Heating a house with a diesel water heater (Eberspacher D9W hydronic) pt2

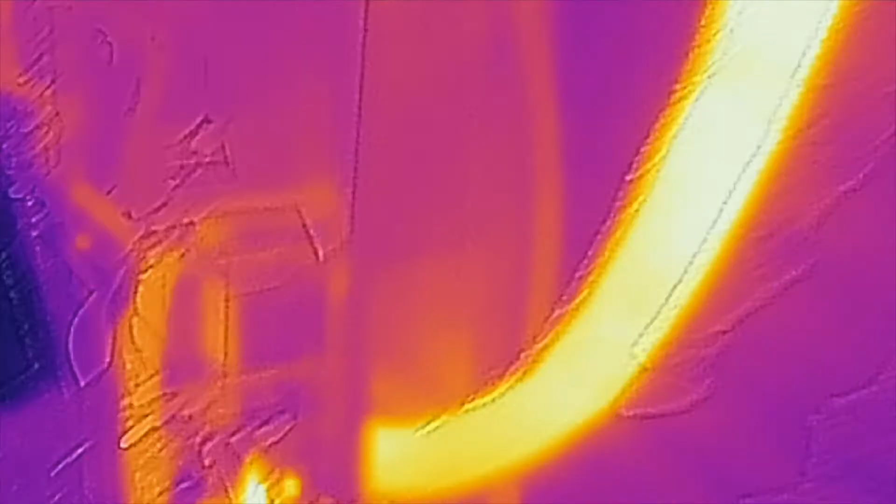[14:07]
you can see that's the exhaust going out
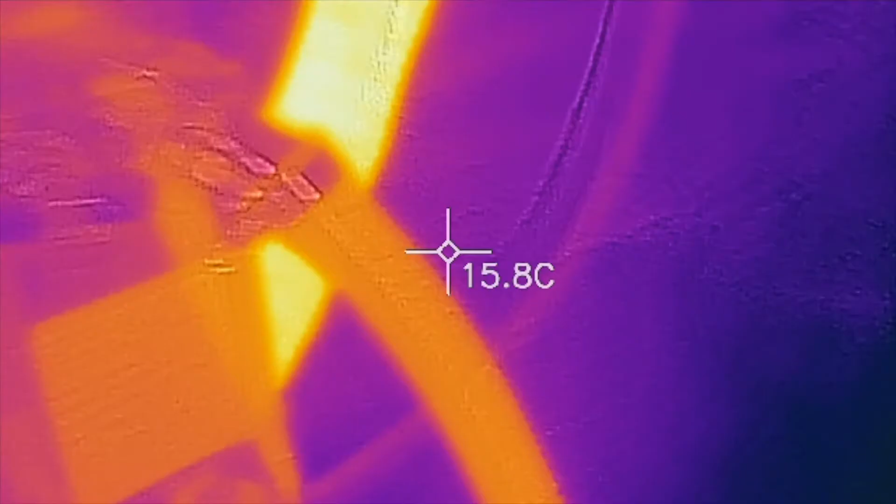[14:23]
On screen: spot 15.8°C
you can see the heat exchanger
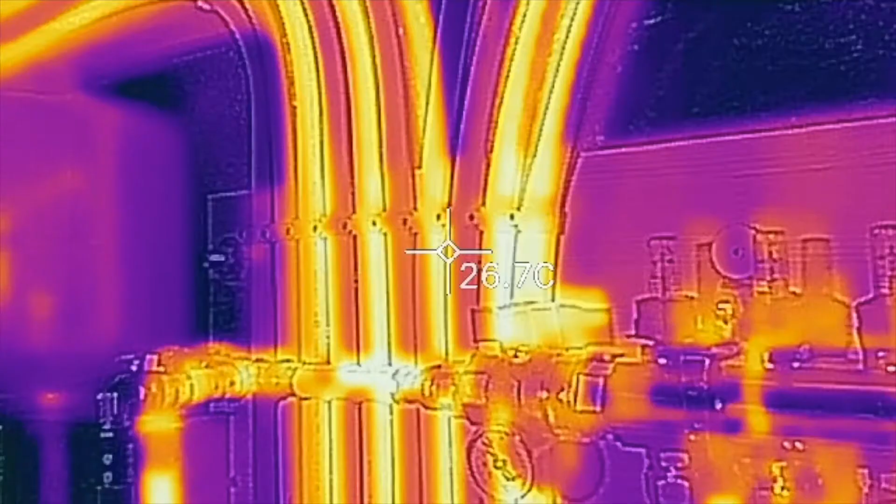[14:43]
so you can see here flow return flow return flow which is cool so
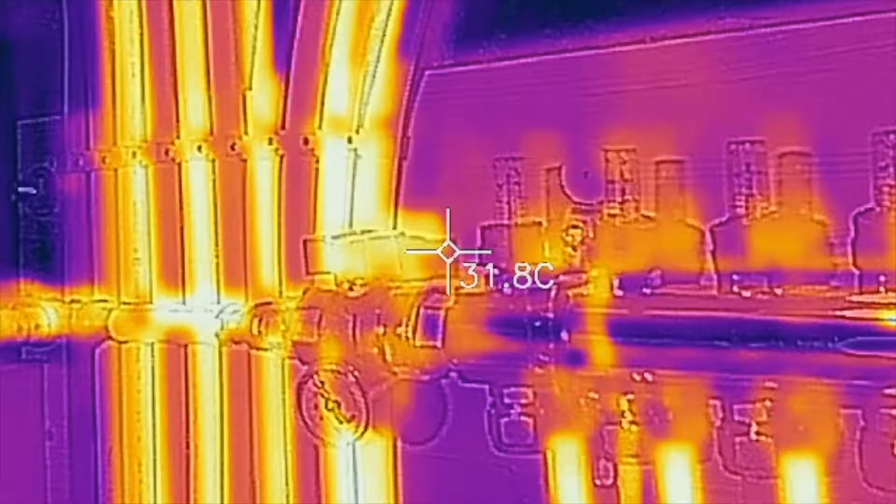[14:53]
On screen: spot 31.8°C
all the flow
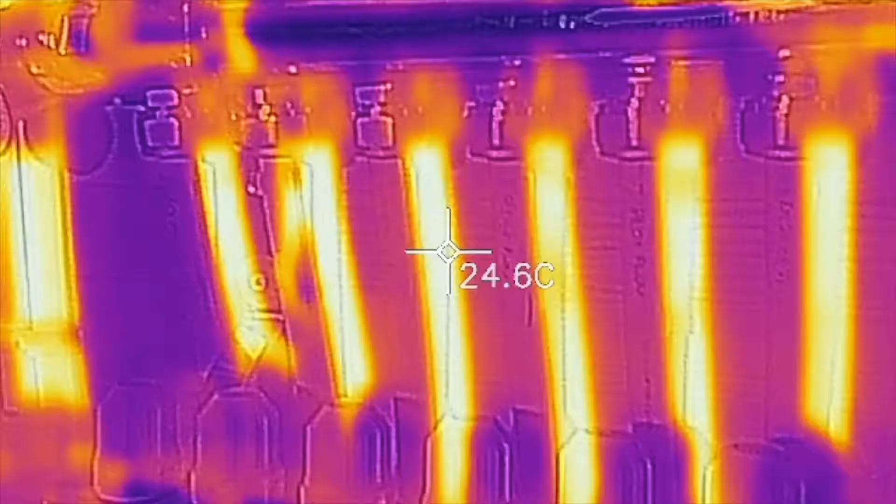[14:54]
On screen: spot 24.6°C
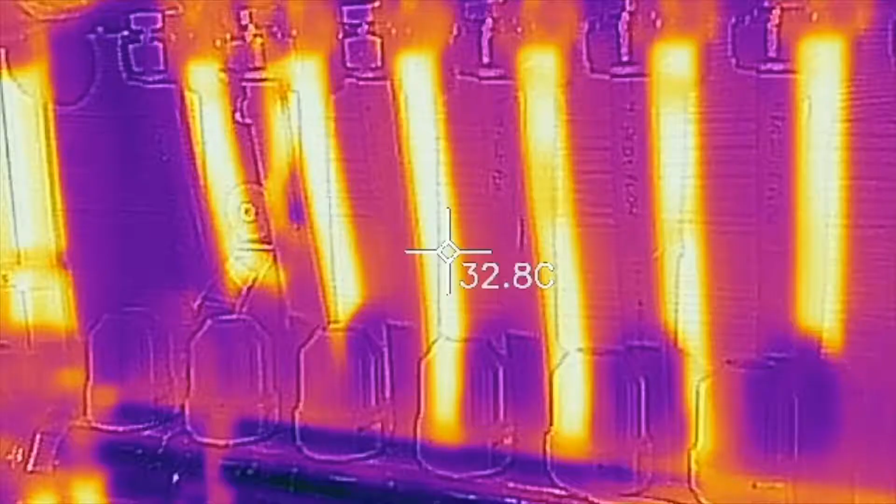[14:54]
On screen: spot 32.8°C
pipes there are warm from the top row and
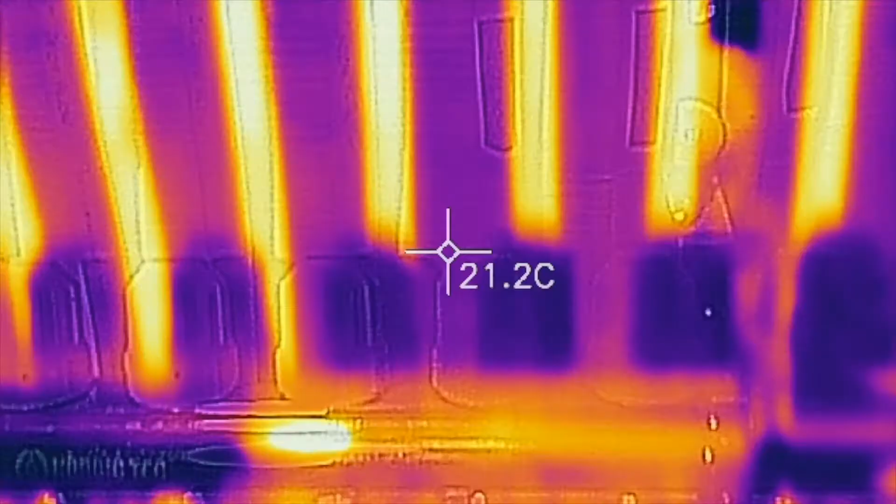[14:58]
On screen: spot 21.2°C
the bottom row is starting to get warmer
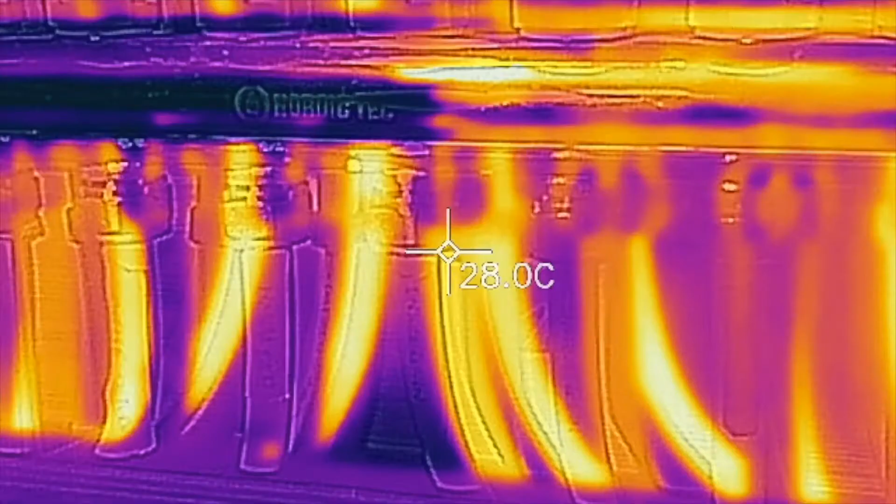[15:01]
On screen: spot 28.0°C
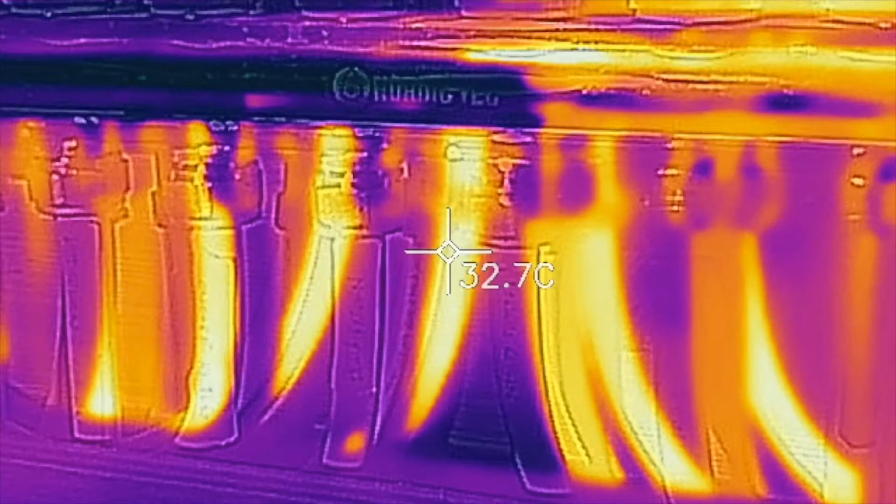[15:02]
On screen: spot 32.7°C
still 20 degrees or so yeah
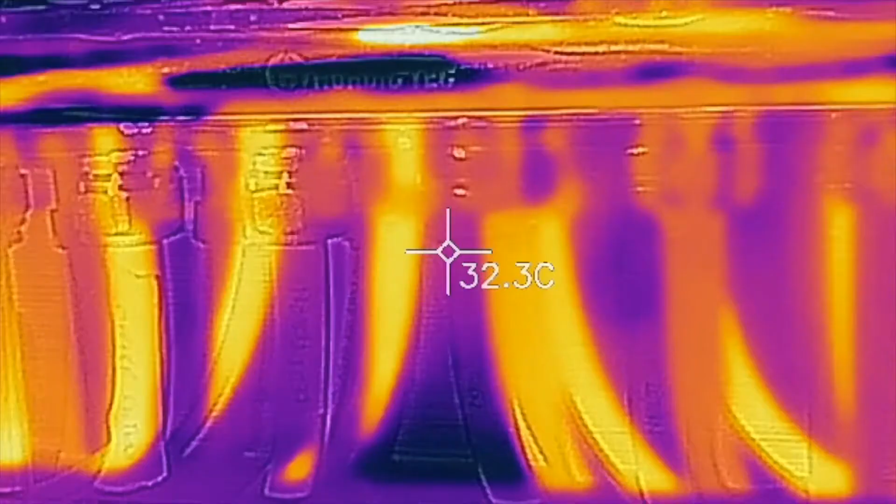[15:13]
On screen: spot 32.3°C
a lot the flows are behind so that's pretty cool
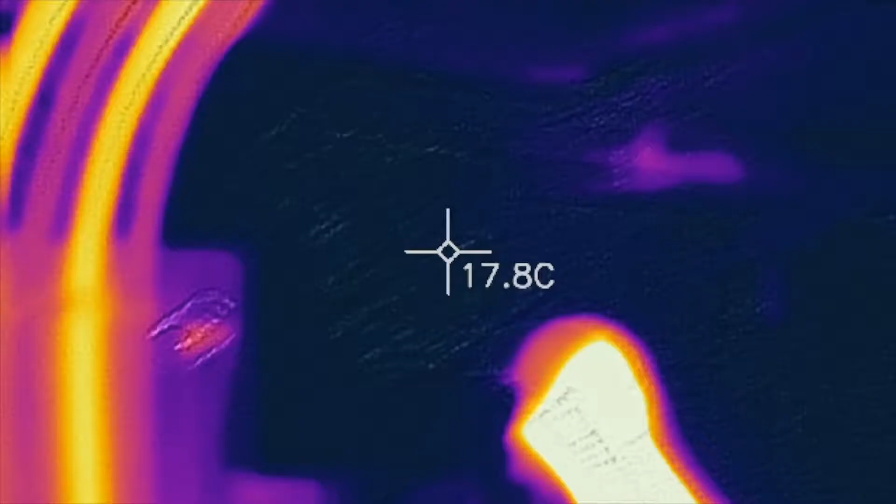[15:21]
On screen: spot 17.8°C
so you can follow the track the pipes
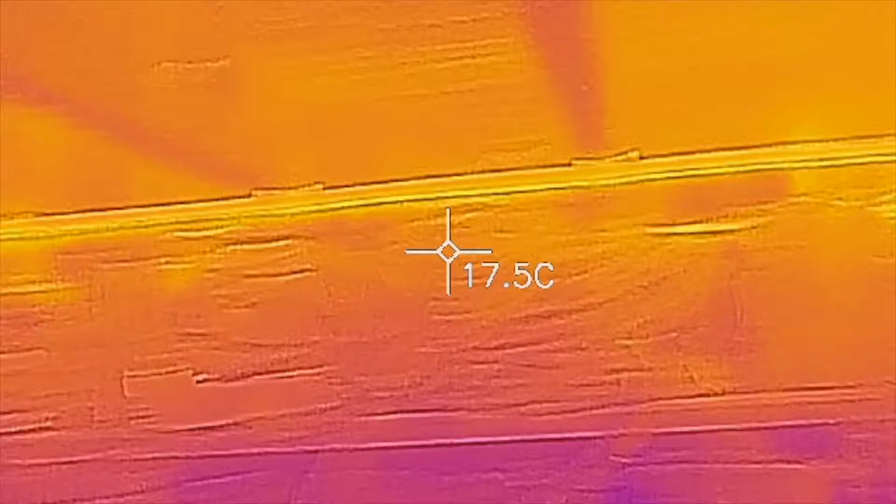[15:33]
On screen: spot 17.5°C
you can see the pipes hopefully fairly